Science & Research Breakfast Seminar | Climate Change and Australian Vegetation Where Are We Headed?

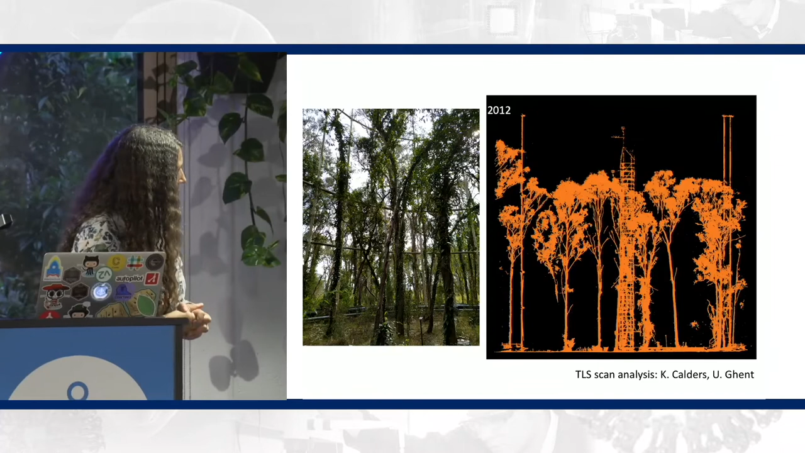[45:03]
And so there is a really large group of scientists focused on the dynamics of the experiment over the past four years.
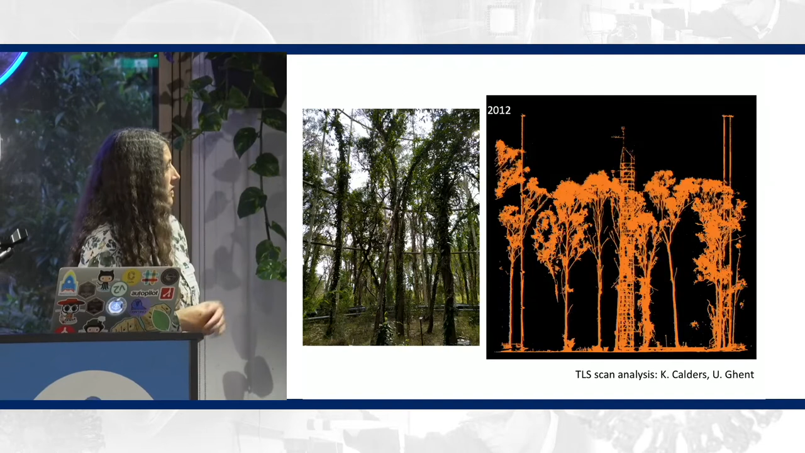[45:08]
And you can see here some – it's terrestrial LIDAR scans tracking one of the rings over time.
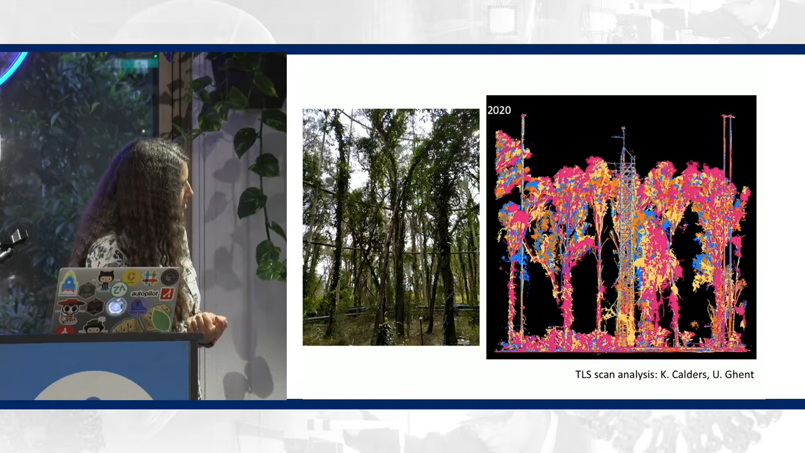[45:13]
You can see how the trees are growing, but you can also see how the lianas are growing as well.